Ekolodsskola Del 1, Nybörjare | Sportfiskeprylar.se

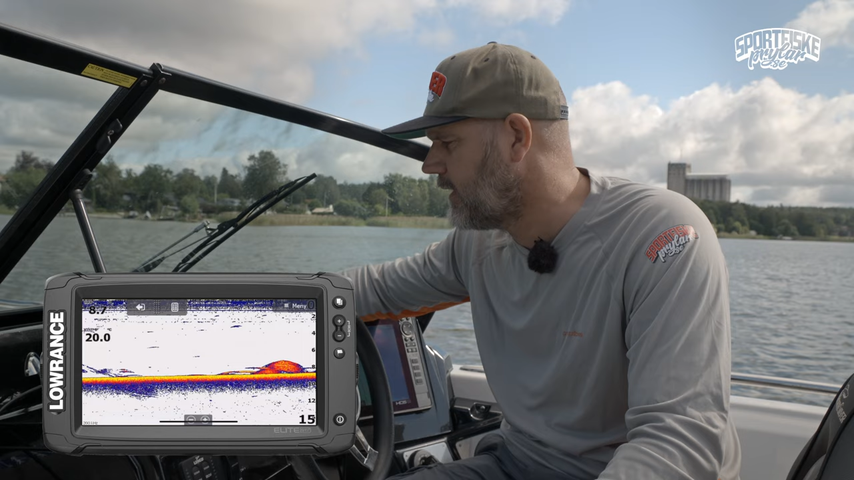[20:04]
det är roligt att säga bananer men de ser ju ut som det man ser att i den downscan så är det stora fiskar i betesfiskslimmet vi hoppar över till sidoseendet som jag nu har ställt in som man ska kunna se ungefär 20 meter från åt varje håll den här bilden är ju lite speciell den är ju liksom man vet inte lite vad man ska titta på utan jag ska säga att i mitten av bilden
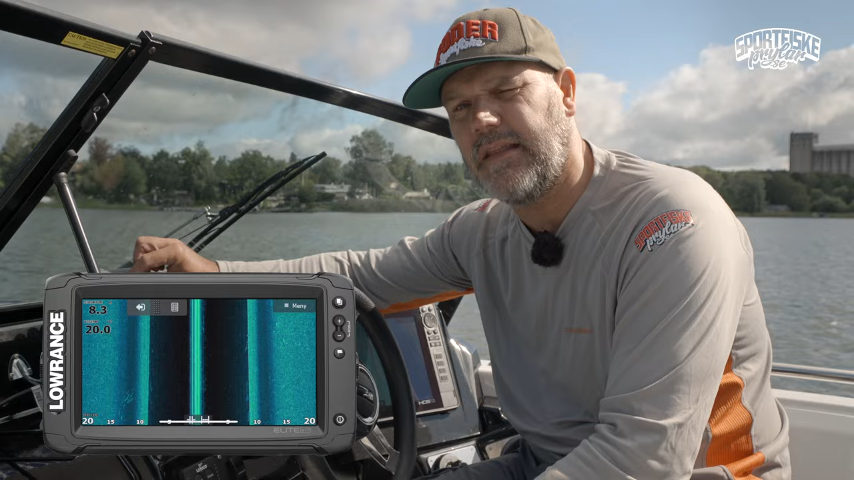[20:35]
högst upp där uppe befinner sig båten nu
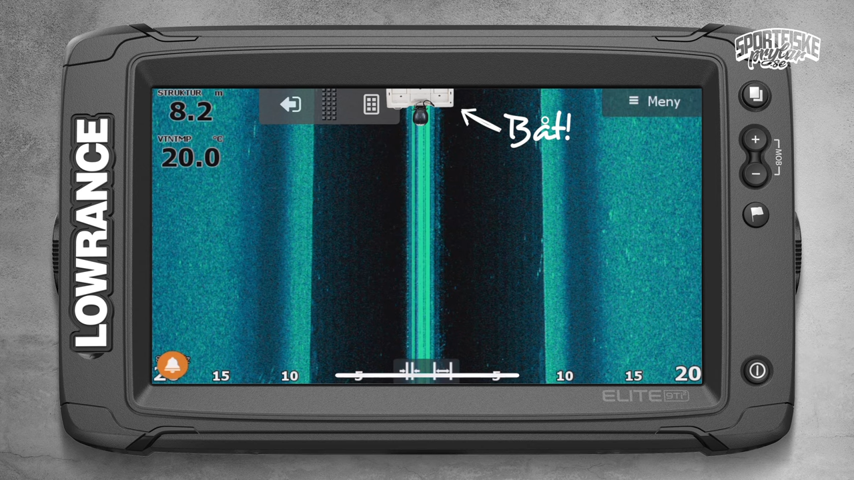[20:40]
On screen: depth 8.2 m, water 20.0°C
det är nästan som man kan liksom den studsar höger och vänster och ser bottendjupet höger och vänster sida den stjärpa kanter man kan se där det är bottendjupet så man kan nästan ana att bottendjupet borde vara
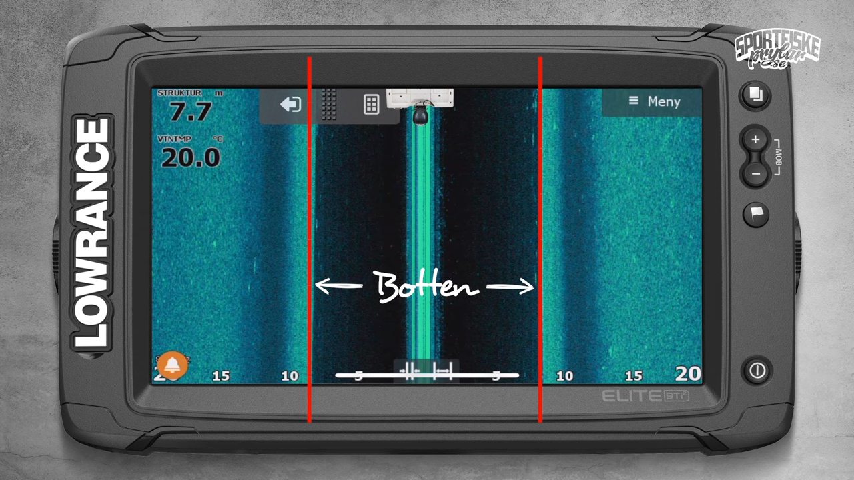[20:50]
On screen: water 20.0°C
runt 8 meter och fönstret uppe till vänster säger att det är 8 meter också bortanför det från de 8 meterna hela vägen ut till 20 då är det ytterligare kan man säga 12 meter botten vi ser nu det går att se 30 meter åt sidan också men då blir den bilden väldigt komprimerad det blir svårt att tolka den bilden så det vi ser nu det är att vi ser enskilda större större det kan vara 100 grams fiskar men enskilda fiskar på högersidan vi ser ett
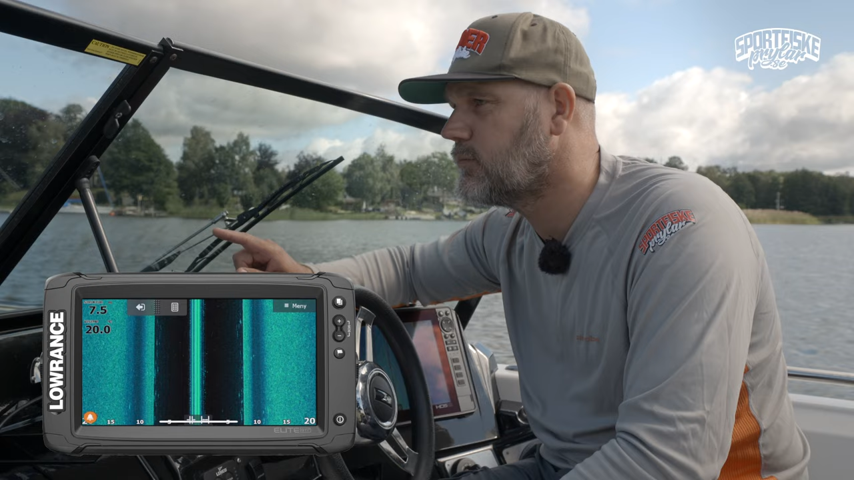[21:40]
bredare men på den här structure scan så ser vi åt sidan att det är betesfisk till vänster nu är det ju väldigt mycket betesfisk i det här området vi kommer ju träffa fisk när vi kommer in utanför bryggen här både till höger och vänster det jag hoppas kunna se det är någonting som sticker ut från den här otroligt jämna båten någonting som ligger på botten nu ser vi åt mig nu kör vi nästan rakt över ett stim man kan tänka sig att båten är högst upp där vi har precis ett stort stim på vänstersidan med betesfisk mörter eller löja när man ser fiskar på sidoseendet när det träffar någonting då kan det bli om fisken så högt upp och är stor en liten skugga
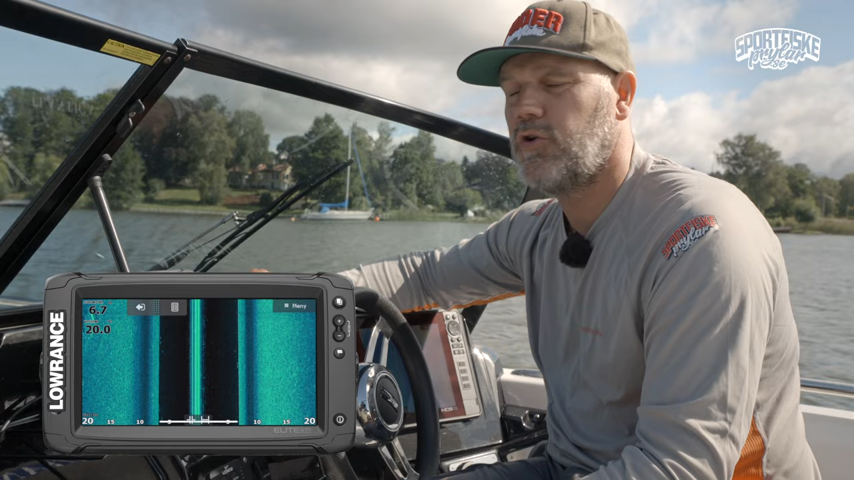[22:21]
bakom fisken som hamnar liksom om den är på vänstersidan till vänster om själva ekot och på högersidan till höger om ekot det vi kommer göra när vi ser lite mer struktur vi ser lite stenar och sånt då blir det också kan man se en sten ekot studsar på stenen det blir som ett vakuum bakom det blir som en skugga bakom nästan som att man ska lysa med
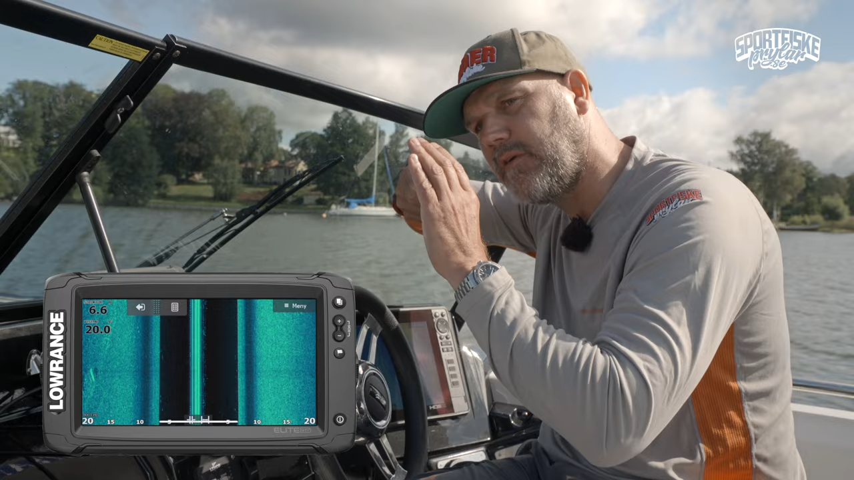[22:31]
en ficklampa på den det kan man inte se bakom stenen så det är struktur man letar efter så det är väldigt tacksamt att köra en structure scan för att se att det går upp något stenrös eller att det går något stenhälle till höger och vänster kommer vi ut på stora sjön här så kommer vi definitivt kunna köra över lite grunder och se en kul struktur då kommer vi lite längre in i hamnen det blir lite grundare det är 6 meter det man ska tänka på när man kollar på sådana här bilder också att om man jämför med en downscan det här djupet från ytan ner till botten det är ju ganska komprimerat på det här
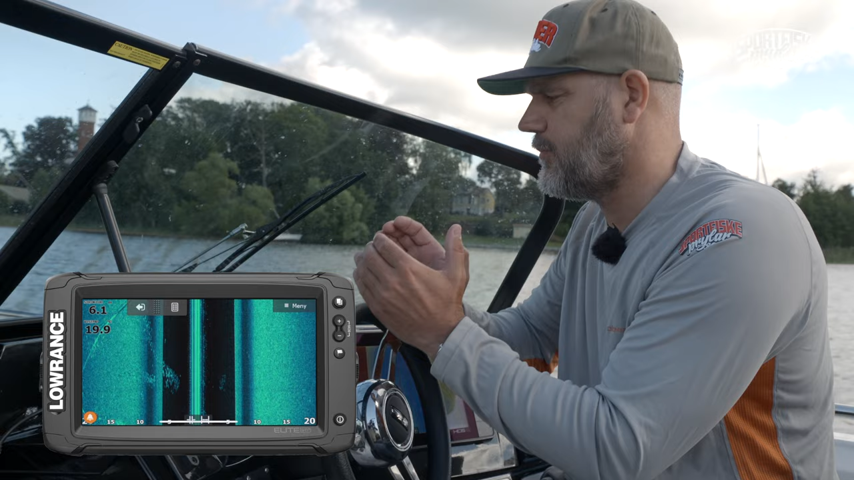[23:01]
här ser man också en varför det måste jag avbryta på vänsterna ser man en av de här långa vajrarna som håller ihop de här flytbryggorna långa långa sträck men bilden blir mer komprimerad den blir verkligen mer ihoptryckt det där lilla fönstret är ju samma som vi går i en downscan så är det mycket mycket större det blir en bättre separering på downscan så det är bra att inte bara köra structure scan det här blir en ännu tydligare bild av botten det skiljer sig rätt mycket
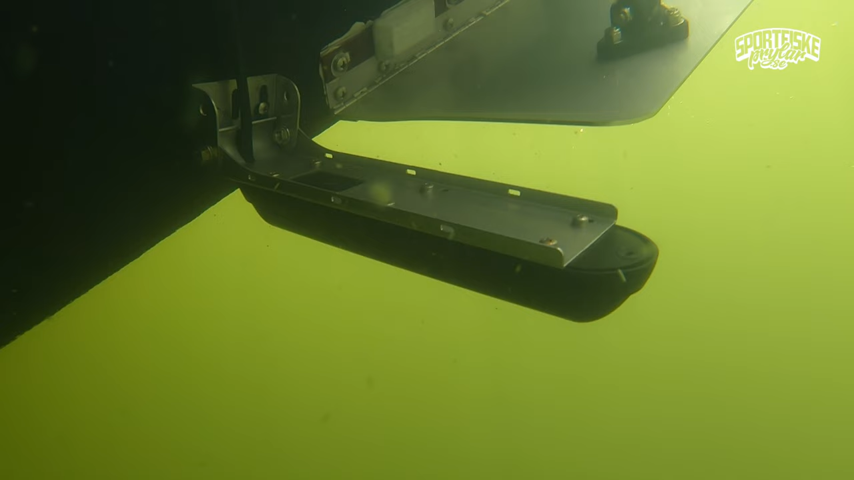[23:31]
nu när vi kör utanför de här bryggorna som ligger båtbryggorna kan man tydligt se att de är förankrade i vajrar och sen är det förankrade till betongfundament här på vänstersidan om oss då kan vi till och med se några av
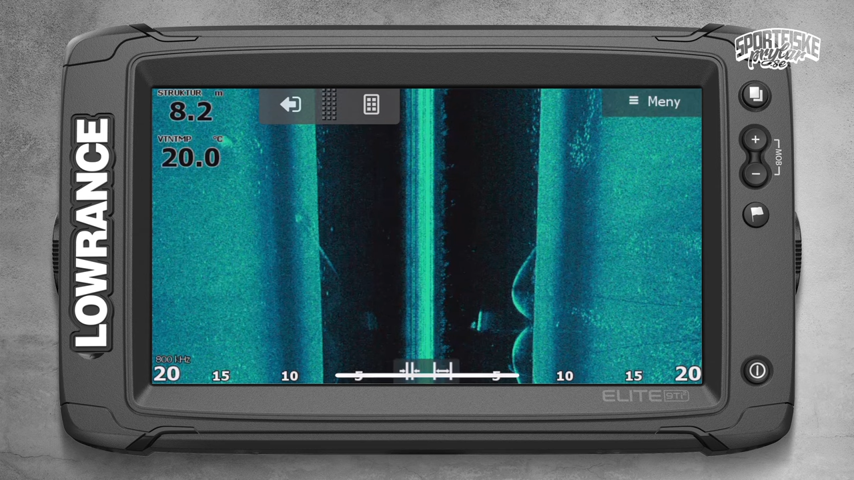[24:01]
On screen: water 20.0°C
fundamenten och faktiskt hur den här vajen flyttar sig från vänstersidan över till högersidan på side-scanern och sen upp till bryggan så att det är det är nästan lite kusligt fotolikt men man får väldigt väldigt bra bild av botten och strukturen